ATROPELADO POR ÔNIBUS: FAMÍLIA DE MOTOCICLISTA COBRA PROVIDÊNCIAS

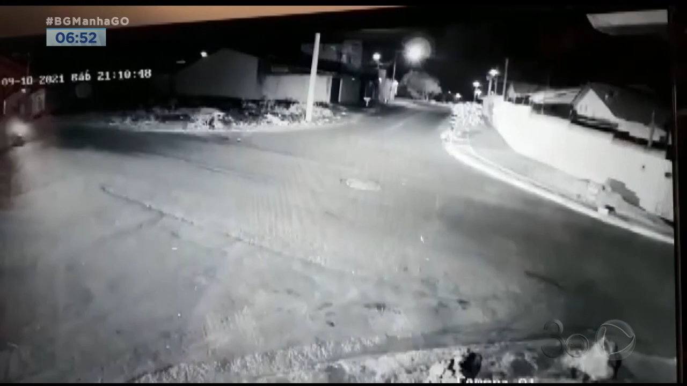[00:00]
A imagem é impressionante e mostra o momento exato que um ônibus atinge em cheio um motociclista.